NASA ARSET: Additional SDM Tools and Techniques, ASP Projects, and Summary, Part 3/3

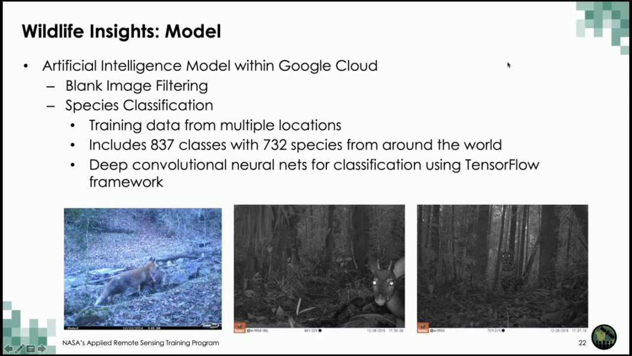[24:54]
the model to identify animal species in the images like humans the AI models generally get better at recognizing and identifying animals if they can look at hundreds of or thousands of diverse images for that particular species
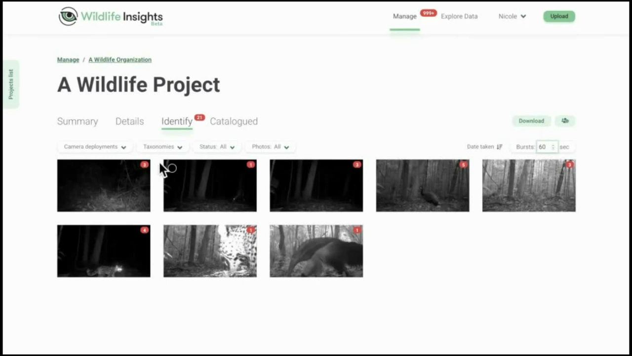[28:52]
can even group images into births births cluster images taken within a short period of time so you can quickly process a whole group of images all at once when you're reviewing AI model results you can see the species predicted and even how confident the model is in its prediction our built-in editing tools let you adjust the image for a better view and all of the important metadata is always easily accessible
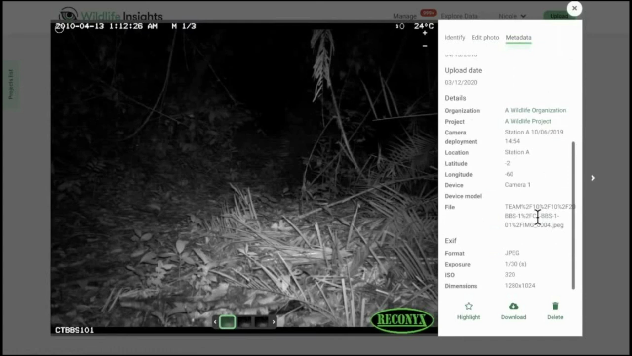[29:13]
you can even highlight and download images so you can quickly find your favorites to share with the world
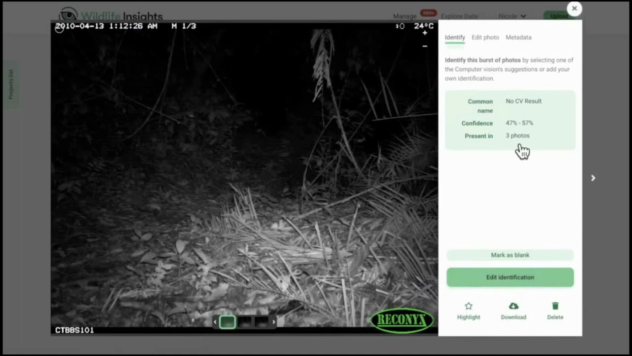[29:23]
once you're done reviewing save the identification and move on to the next
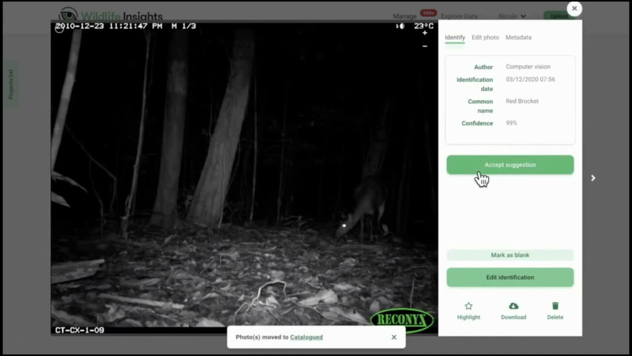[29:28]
the wildlife insights AI model can even catch animals that are barely in the image